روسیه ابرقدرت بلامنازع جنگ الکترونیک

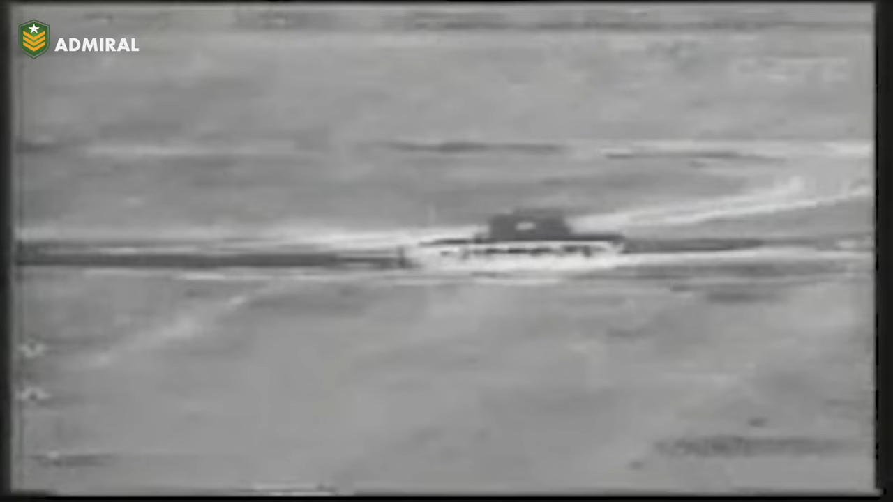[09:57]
یک احتمال این است که بومب های جی دم برای حمله به اهداف سخت مانند تانک ها و پناکه ها استفاده شده
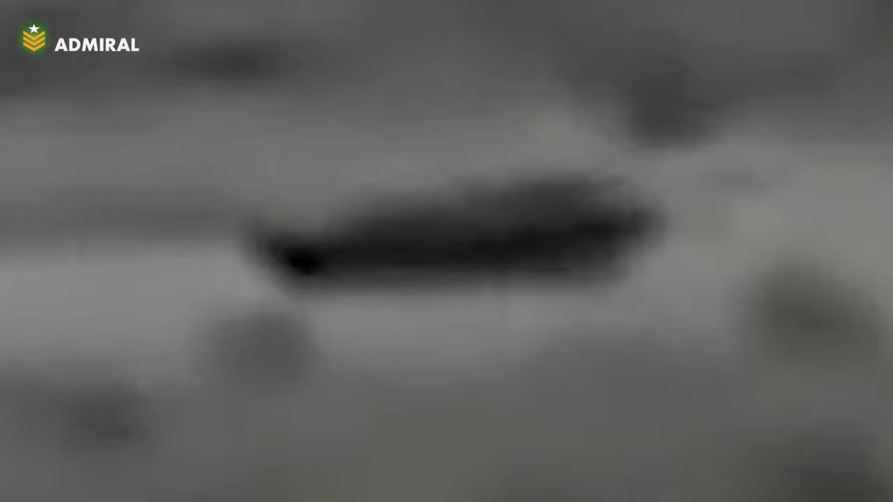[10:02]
باشد که نیاز به اصابت دقیق دارد و هدایت اینرسی قادر به اراع آن نیست.